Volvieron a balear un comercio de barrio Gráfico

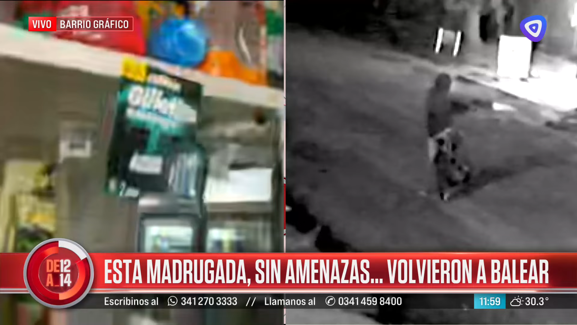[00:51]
Y acá en este lugar, ustedes ven una cortadora de fiambres, estaba una de las chicas que trabaja acá, que cuando escuchó las primeras detonaciones, se tiró al piso. Pero estamos hablando que no hubo una tragedia de milagro, ¿no? Después de todo lo que ocurrió. Y estamos con Betty, que hace algunos meses atrás nos relataba y nos daba el testimonio de lo que venían sufriendo.